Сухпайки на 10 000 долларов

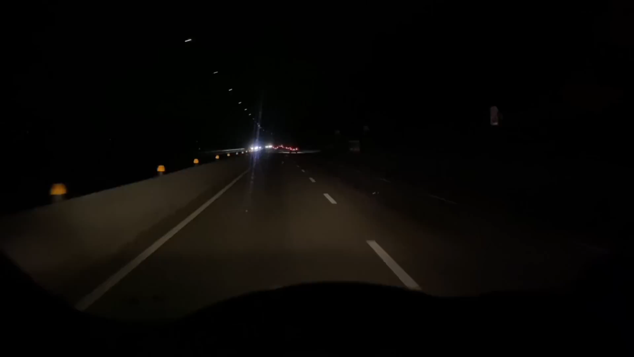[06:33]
В общем, никакого освещения. Не поверите. Радуюсь, как дурак. Попал в часть города, где работают светофоры.